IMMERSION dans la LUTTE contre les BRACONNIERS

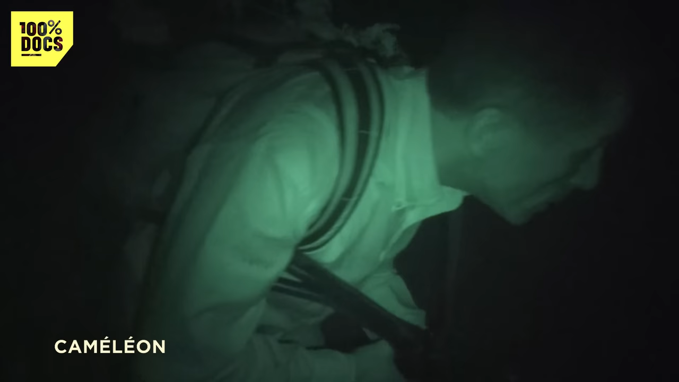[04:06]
J'ai suivi Arturo, leur chef, dans une embuscade tendue aux braconniers.
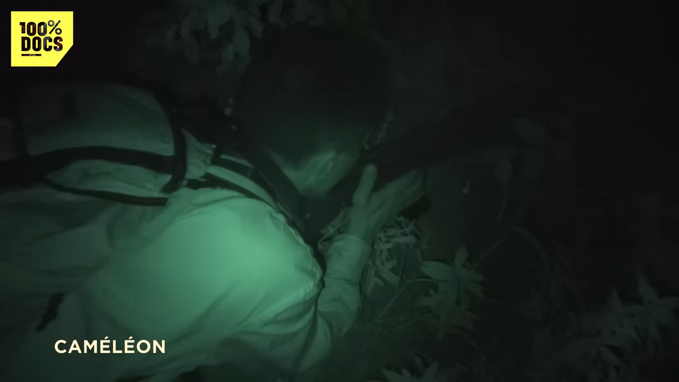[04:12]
Les braconniers sont agiles, en très bonne forme.
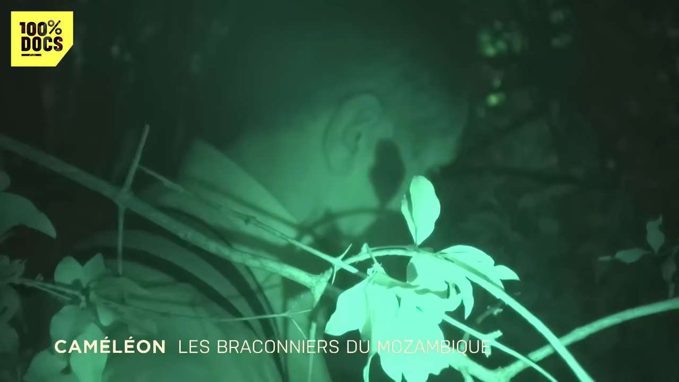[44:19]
Honnêtement, Arturo a beau me rassurer, si des braconniers se pointent, je ne sais pas ce que je vais faire ni comment je pourrais réagir.
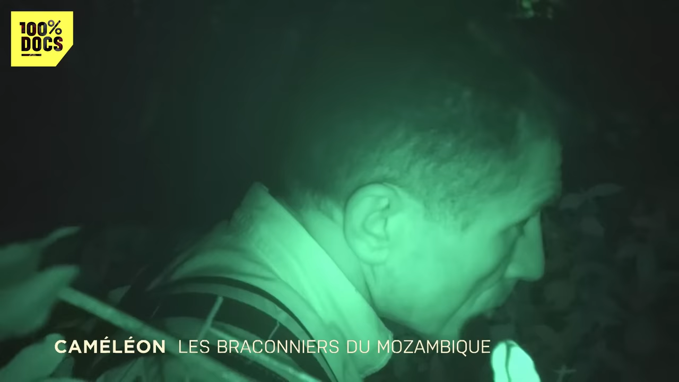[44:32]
je flippe un peu. Il peut y avoir n'importe quel animal qui passe. Il y a des scorpions, il y a des serpents. Donc, moi, je ne m'allonge pas comme eux. Je reste comme ça.
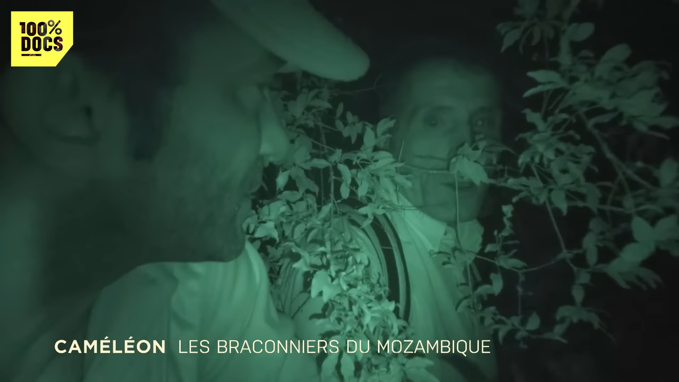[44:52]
Les braconniers sont très légers, en très bonne forme et tactiquement, ils sont très forts, très attentifs et ils connaissent très bien le terrain. Parfois, il y en a qui chassent en ayant pris de la drogue pour pouvoir marcher plus longtemps. Une drogue qui coupe la fatigue ? Oui, oui. Une drogue qui coupe la fatigue qui leur donne plus de force. Elle empêche de s'endormir et les rend plus réactifs.
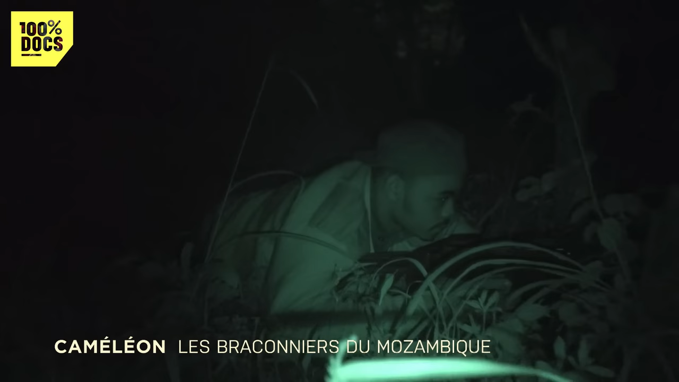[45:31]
Pendant 5 heures, nous allons rester cachés dans les buissons. Mais ce soir, nous n'aurons pas de chance. Les braconniers ne passeront pas par ici. Fin de l'embuscade.
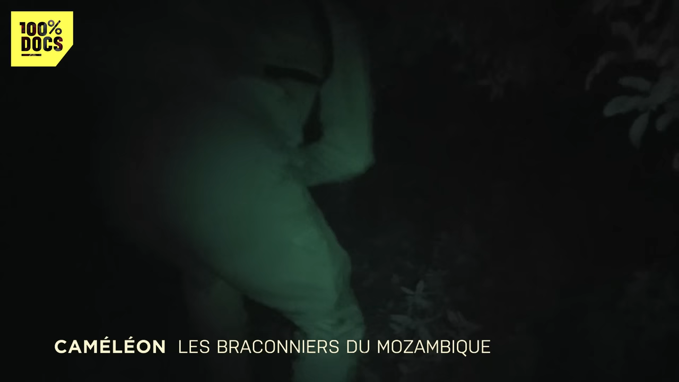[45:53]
Arturo donne le signal du départ. Pour le retour, il faut être encore plus vigilant.
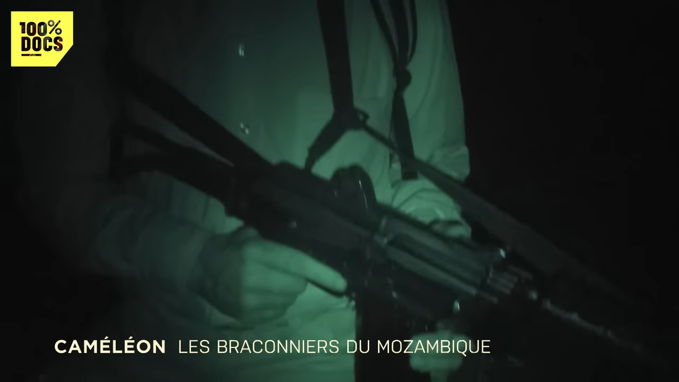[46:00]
Maintenant, le danger, ce sont les fauves et les serpents.